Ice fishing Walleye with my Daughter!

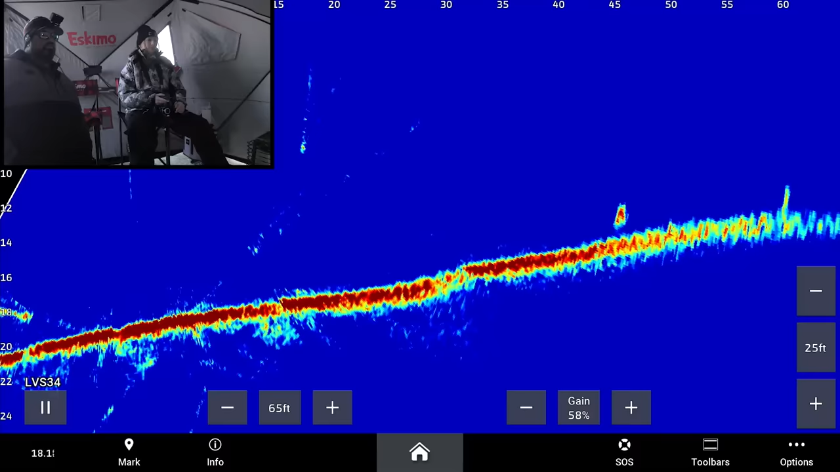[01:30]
Reel up, yeah. So if you see these fish further away and they're at that level, jig above their level, because that way they can see you.
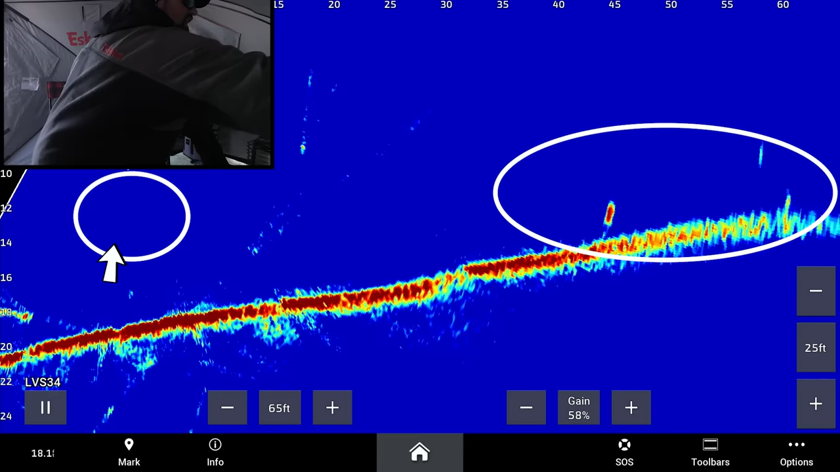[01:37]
If they get closer, you can drop it lower, but try to jig at their level or above their level when they're far away.
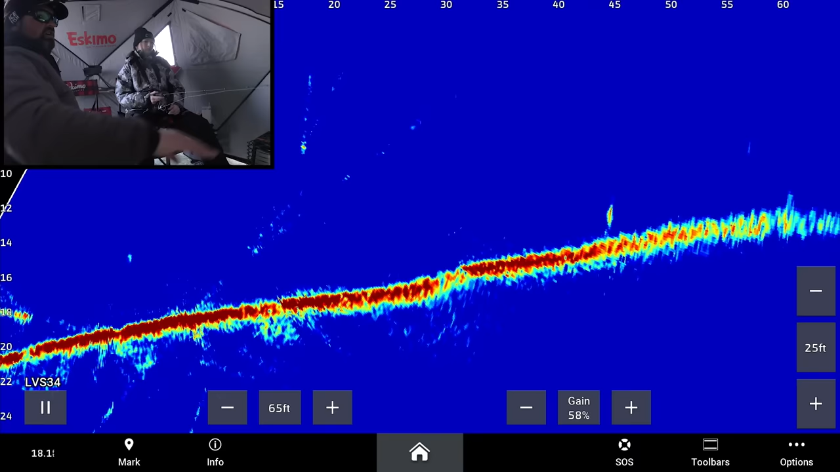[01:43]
Nothing wrong with jigging up high once in a while like this at all. And then you can bang it on the bottom too once in a while. You mix it all around, right?
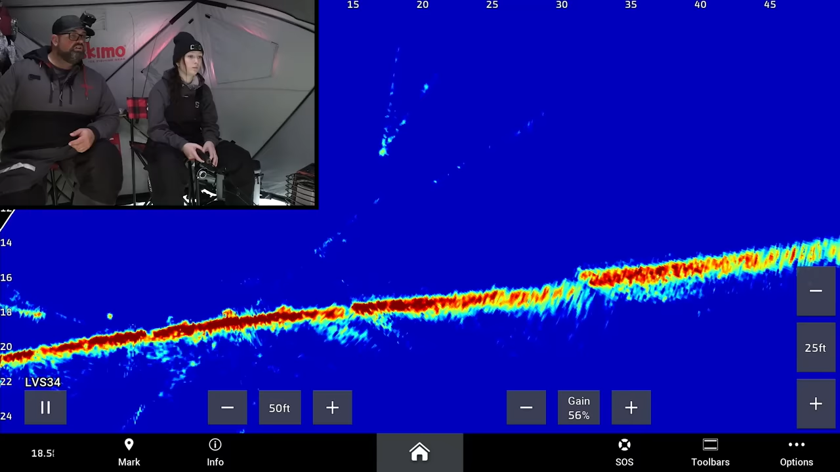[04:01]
They're all just coming in. They're coming to you. Got him. Bam!
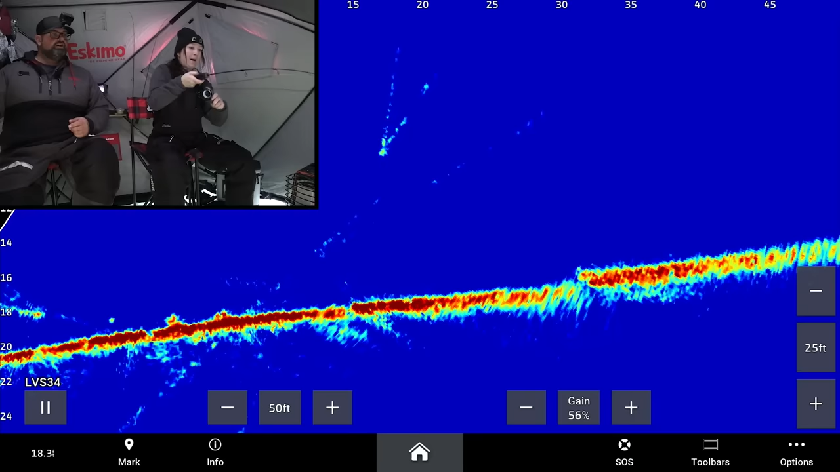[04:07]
Got him. That's a perch. That was fun. It's going to be a big perch. It's going to be a big perch.
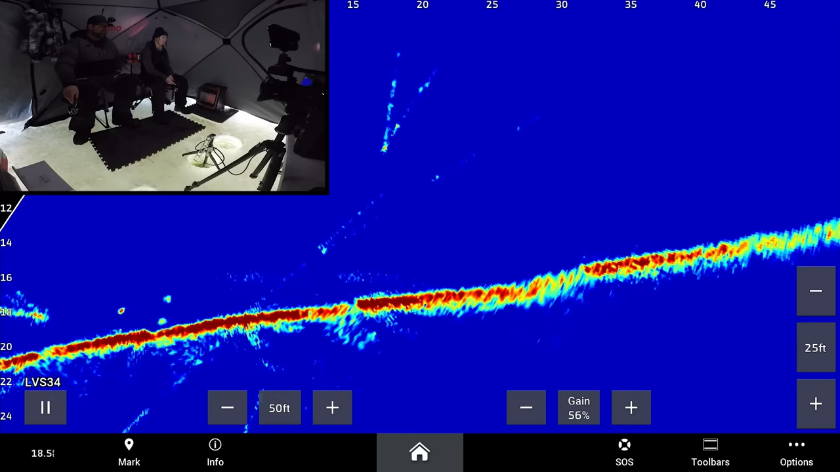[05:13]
when they start to rise, yeah, like that, just slowly pull up, jiggle, jiggle, jiggle. If you're sitting here though and it starts to come up, don't drop it down towards it. Okay. Keep it level and then slowly start to pull away as it gets closer. Jiggle it on the spot if you're sitting right there and it's coming straight up at you. It's a perchy.
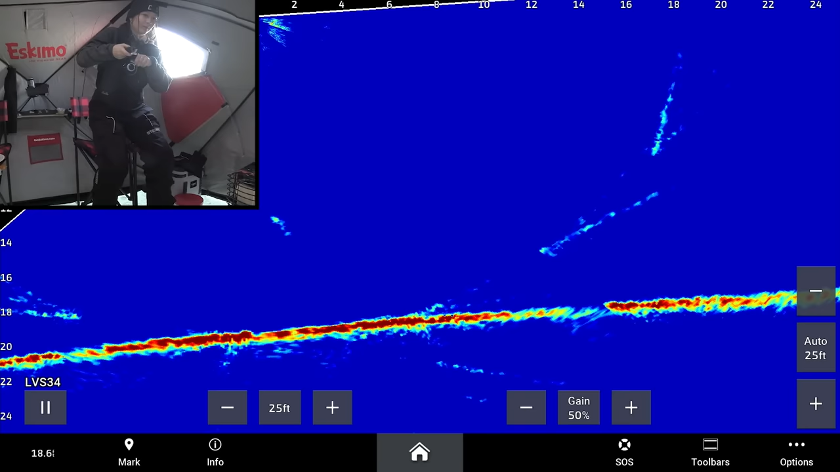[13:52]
Yep. Nice. Oh, it was like four of them that came.
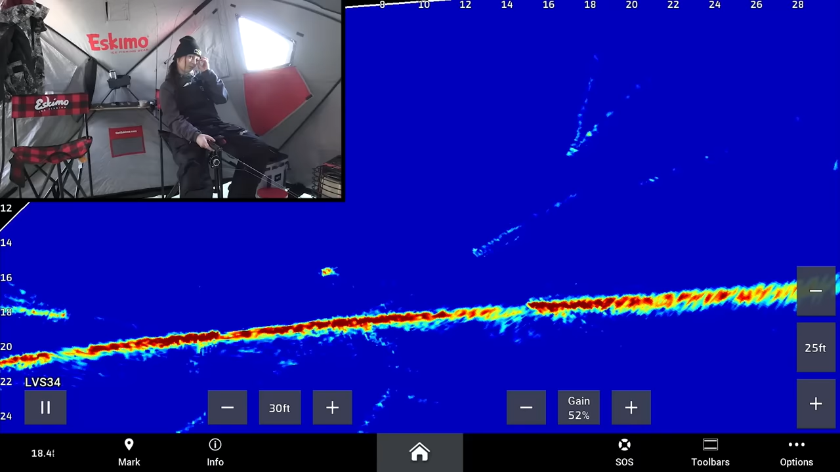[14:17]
Oh. Fish? Yeah. Oh yeah, oh yeah, oh yeah, oh yeah.
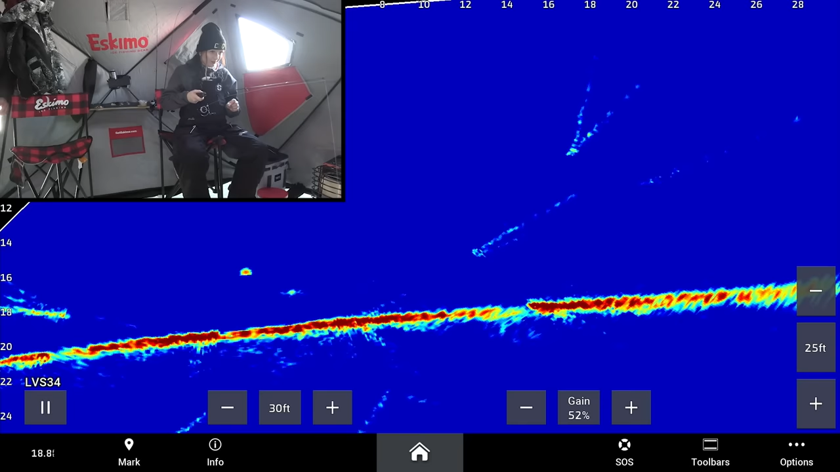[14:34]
Ooh, drop it down a little bit, maybe come back.
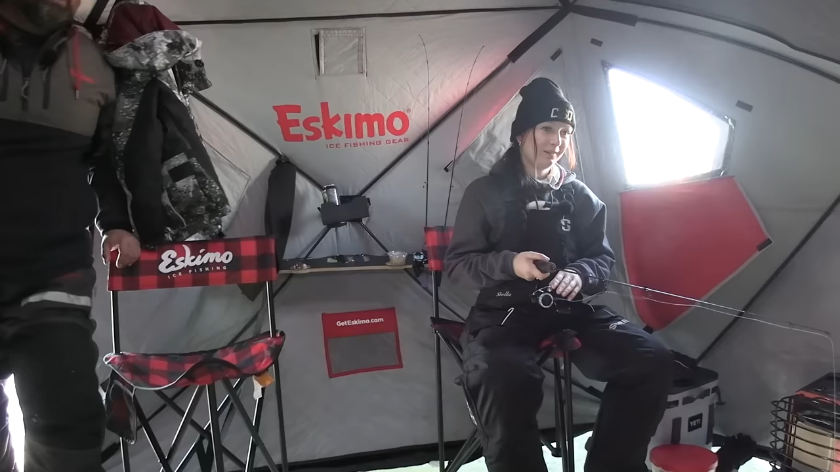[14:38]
The one thing, if you're getting too, taking up high is good. Try to keep it closer to him,
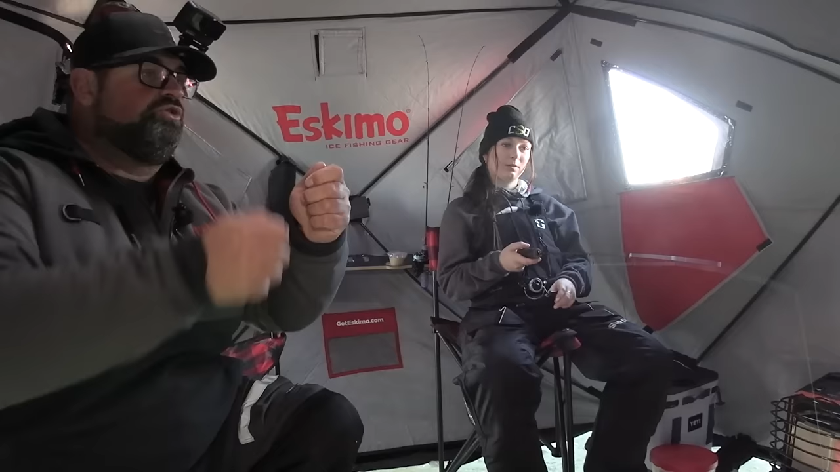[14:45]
but also try to like reel and go down at the same time, because if you end up right here, you have nowhere to bam him. Yeah. So you do have to keep your hand close to the reel sometimes to bring it down a little bit. and then just get it a little bit closer to him. I said not to drop it towards his face, but keep it pretty close. Okay.
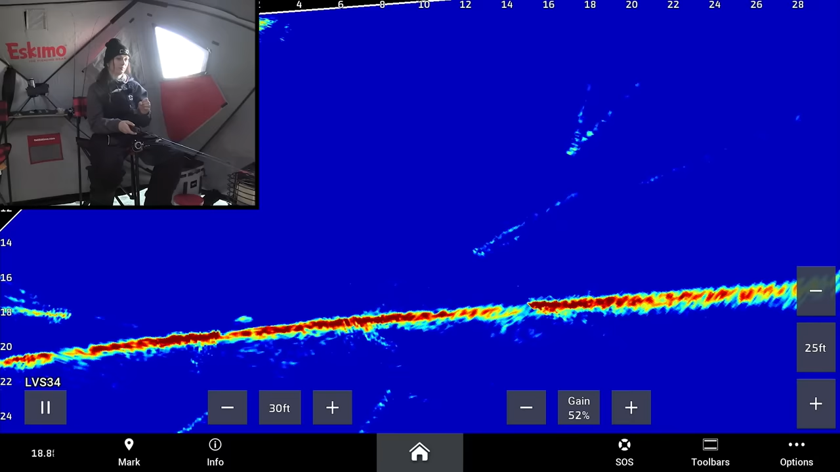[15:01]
Yep. You gone? It's a different fish, but it's a fish.